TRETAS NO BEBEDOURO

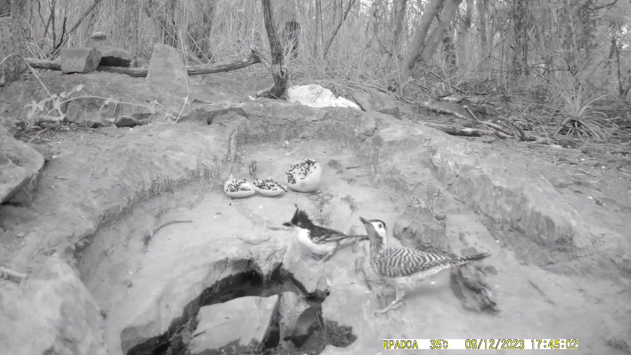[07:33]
A tardinha chega aí, o xorró-boi. E um pica-pau verde barrado.
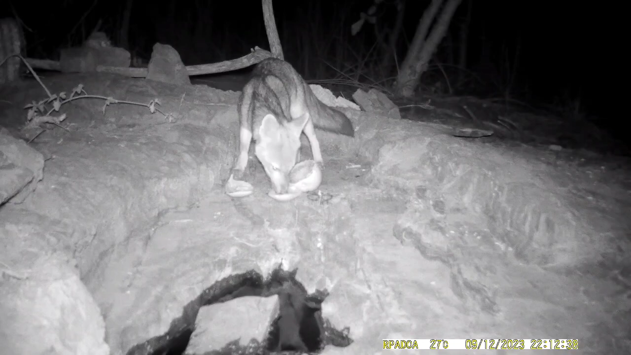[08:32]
a raposa se aproxima e aproveita do banquete. Aí sim, pode ficar tranquila, sem nada para impedir.